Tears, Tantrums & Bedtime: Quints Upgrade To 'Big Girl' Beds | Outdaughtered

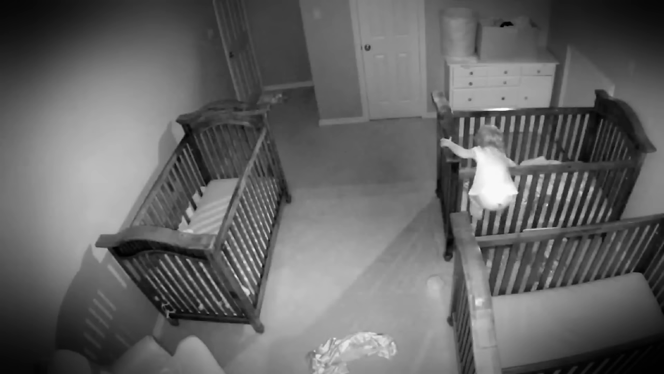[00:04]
Riley and Parker are escaping their cribs most every night now, and they're waking up and terrorizing Hazel in the middle of the night.
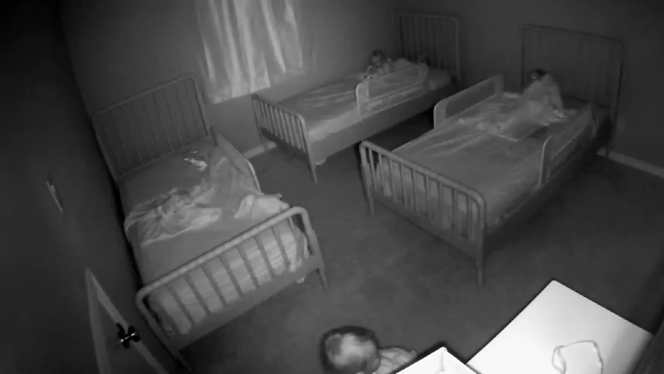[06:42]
Now she's playing with the cabinet. Come on, Riley. Go to bed. What's she doing? Alright. Go back to your bed. Go get in your bed.